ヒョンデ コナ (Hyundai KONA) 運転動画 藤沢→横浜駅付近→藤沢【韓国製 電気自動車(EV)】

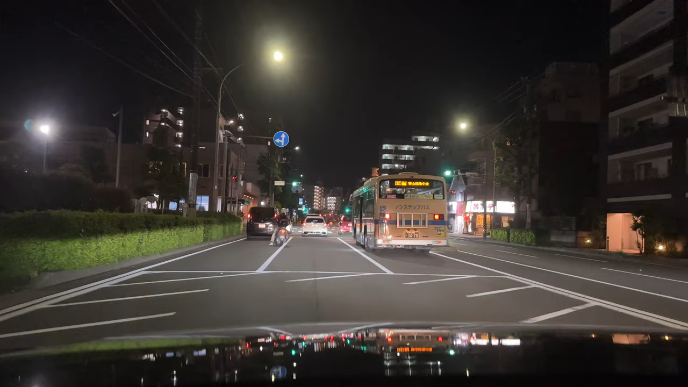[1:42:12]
およそ300メートル先、右方向です。
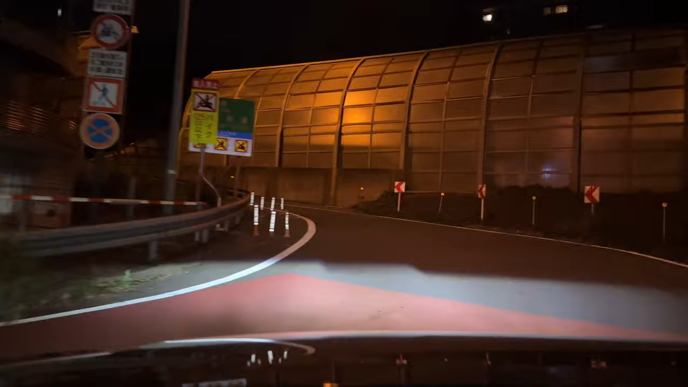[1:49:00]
そ 1km 先、右方向です。